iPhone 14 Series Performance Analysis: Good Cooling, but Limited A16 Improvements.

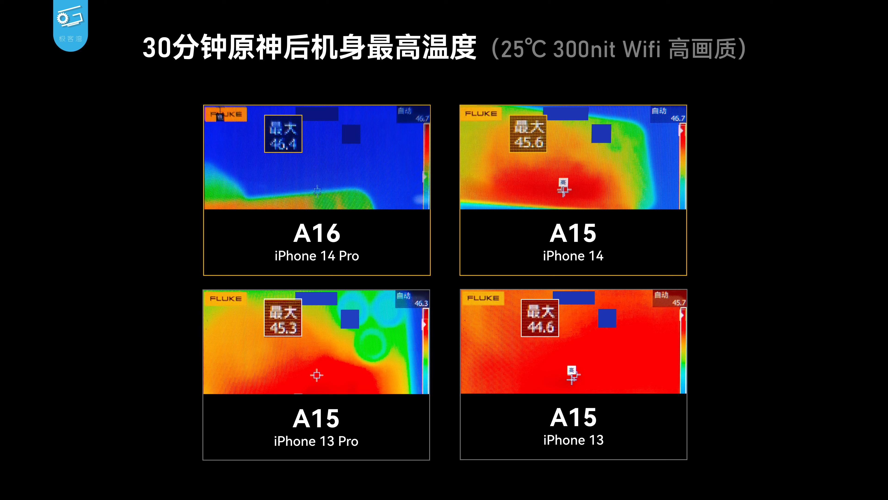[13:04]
曲线视频的时候就发现iOS系统里有借助机身表面温度传感器设立温度墙所以iPhone的散热能力基本上就是看机身表面的45度时有多少热能被导出来我们
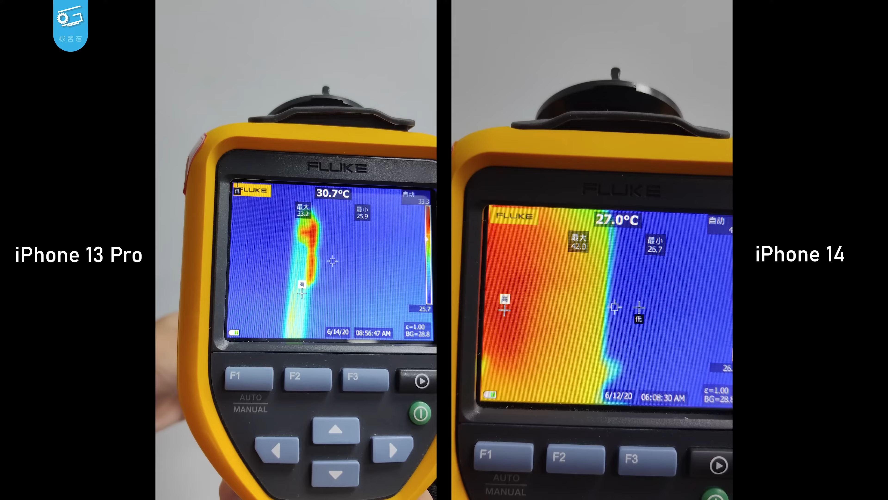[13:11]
看热成像图很容易看得出来iPhone14热的
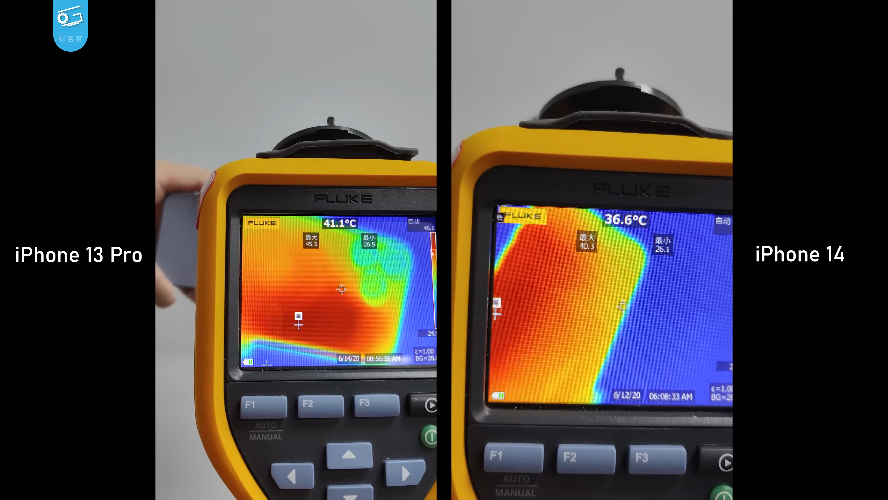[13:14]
区域要比13 Pro明显大出一块热量也分布的更均匀机身内部肯定是做了一些均热处理的到底
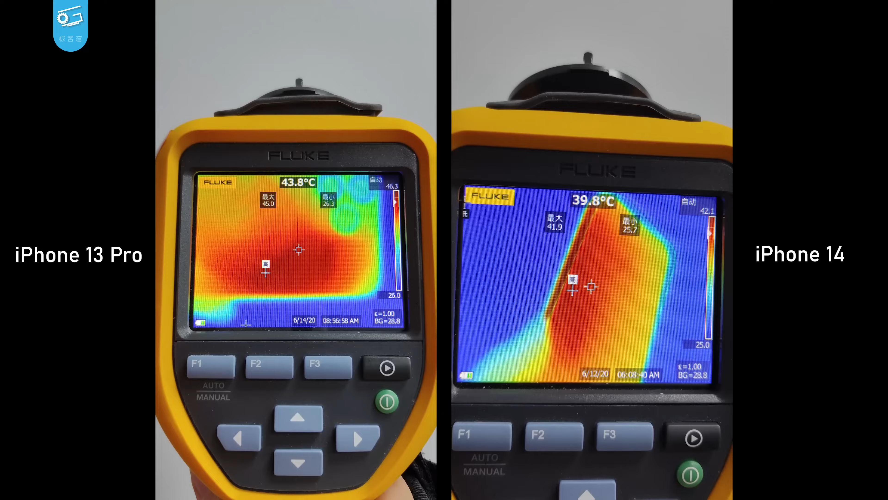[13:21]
是贴了石墨贴还是用了均热板呢这个就要等到正式发售以后拆解零售机来找到答案了3.